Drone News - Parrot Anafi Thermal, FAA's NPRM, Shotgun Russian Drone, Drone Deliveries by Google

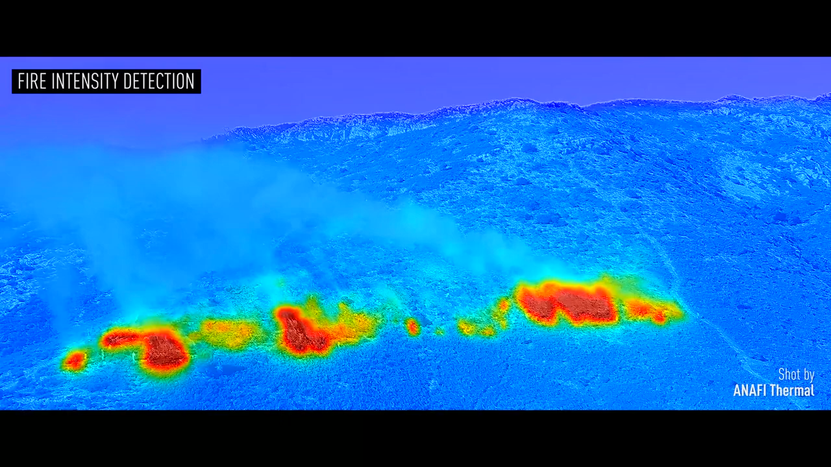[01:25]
It's a fluorothermal sensor that's included in this drone.
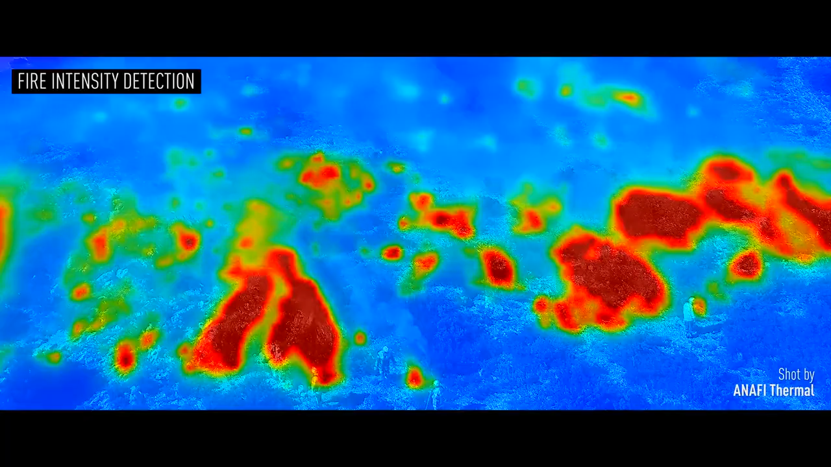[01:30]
And if you remember from the original Anafi,
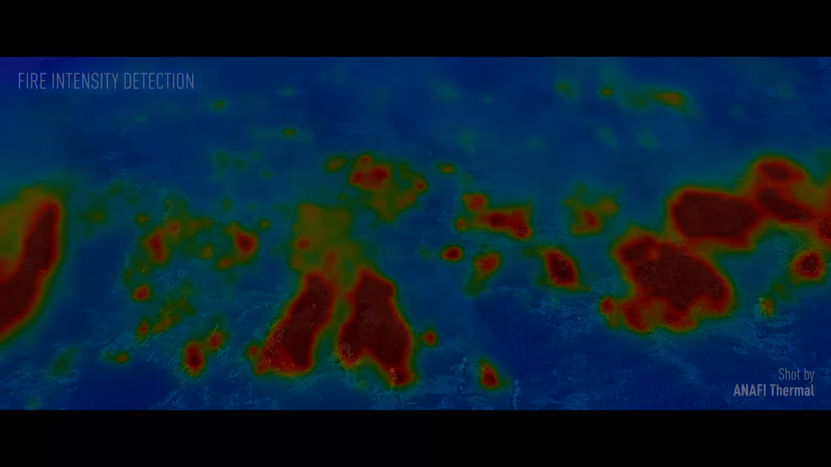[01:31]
you have this gimbal that points not only 90 degrees down, but also 90 degrees upwards.
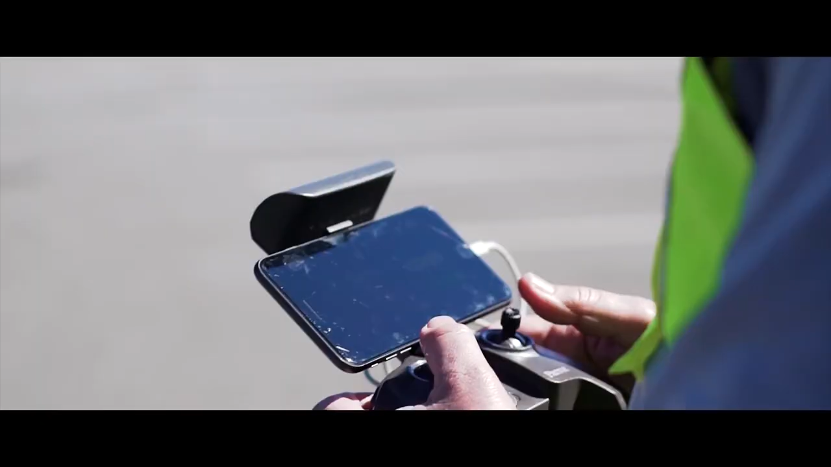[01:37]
You can actually fly underneath structures and look up with this drone.
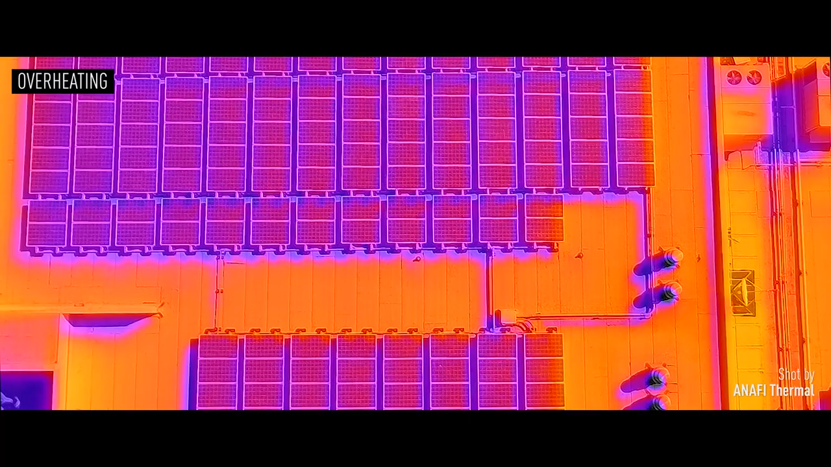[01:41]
They have a gimbal and camera that not only includes a 21-megapixel Sony sensor,
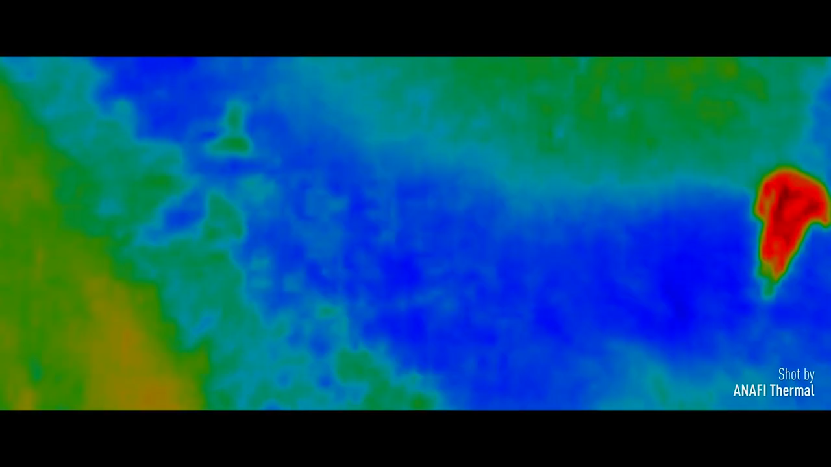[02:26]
which essentially has the same FLIR sensor and utilizes the MSX technology,